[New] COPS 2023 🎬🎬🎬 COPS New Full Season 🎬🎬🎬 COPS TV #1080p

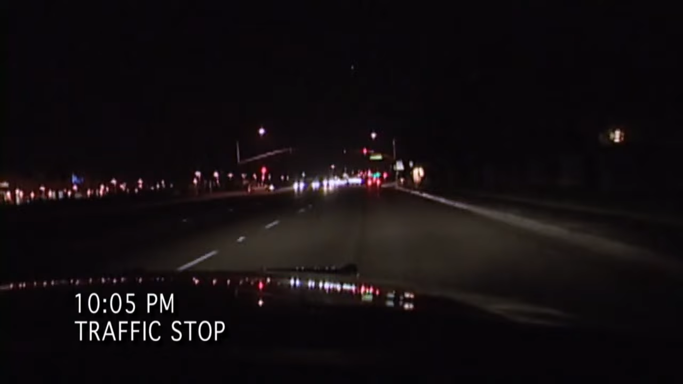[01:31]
Okay, this guy's finally turned his lights on, but he was driving. Copy that.
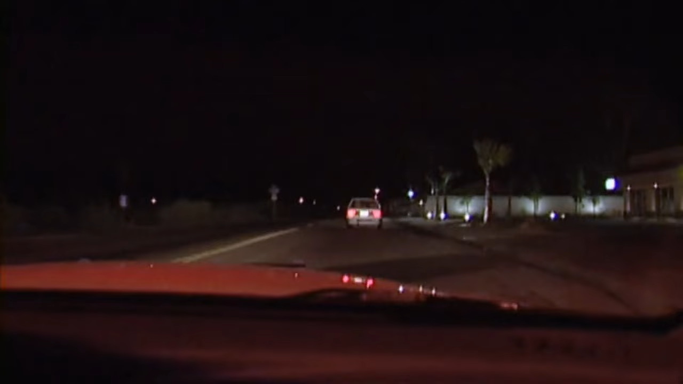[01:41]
19. Me traffic. Looks like he's deuce. Going for a suit in the Dream Home. Stand by for a plate.
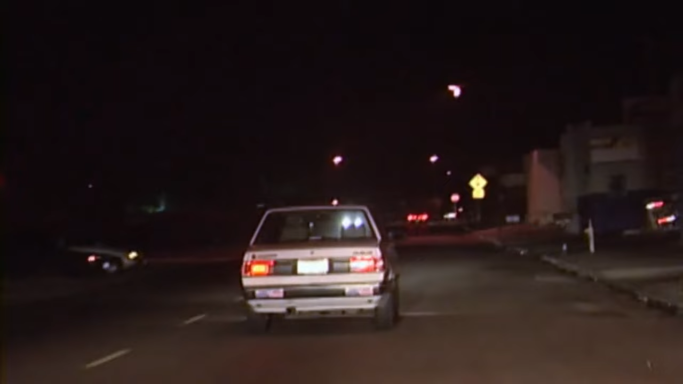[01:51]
John Union 788. Well, looks like we're going eastbound Mission. White male, or correction, Hispanic male, shaved head. Eastbound Mission passing Lakeview. Copy. And Cathedral City's copying on the scanner.